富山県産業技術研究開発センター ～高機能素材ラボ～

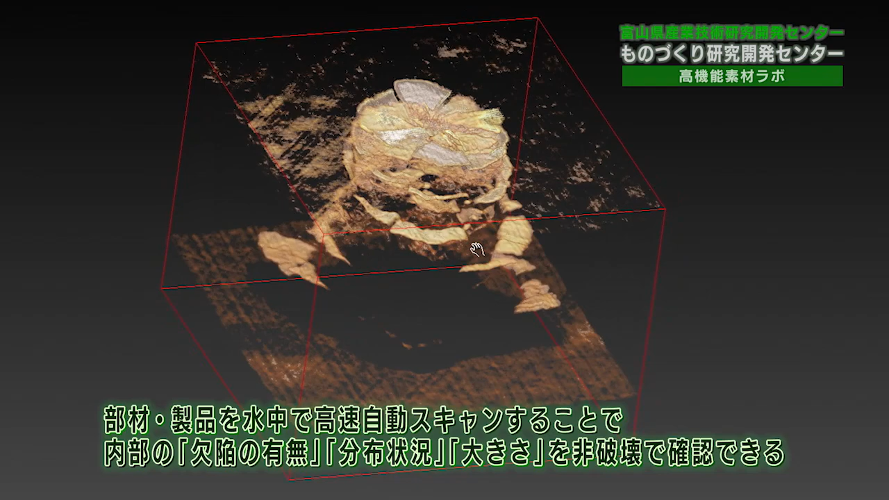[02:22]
分布状況、大きさなどを分かりやすく非破壊で確認することができます。